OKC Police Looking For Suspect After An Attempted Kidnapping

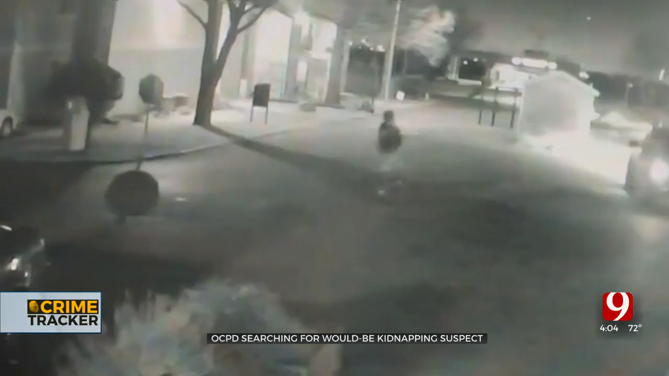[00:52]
What she didn't know, the suspect left the SUV and was walking around in the area.